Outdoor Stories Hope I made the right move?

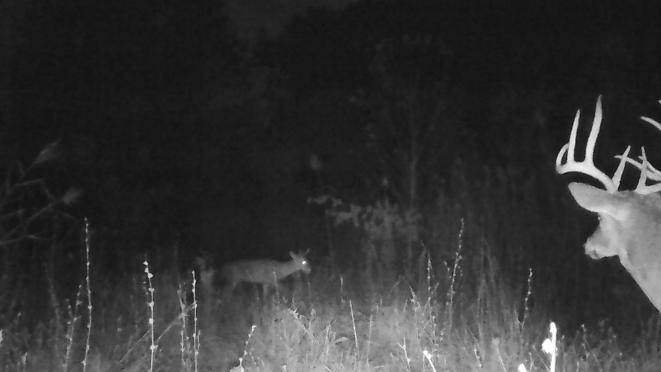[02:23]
There's a reason So I figure I try and let him go One more year Hopefully I don't live to regret that We'll find out here In a little bit I put that That trail camera Back in the same spot And I got Trail cam